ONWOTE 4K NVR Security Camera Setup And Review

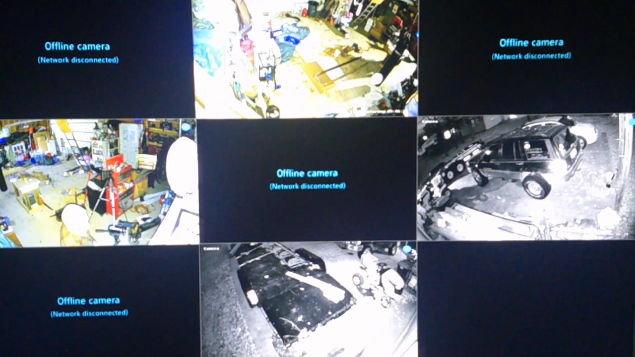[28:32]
all right you can see on the bottom one and the right one um I believe that's just the IR lights that are going right now inside we've got the lights from the camera well no we went to IR on that one the one on the left I'm still here oh that just switched to IR also so the motion detection works works pretty well and uh the IR and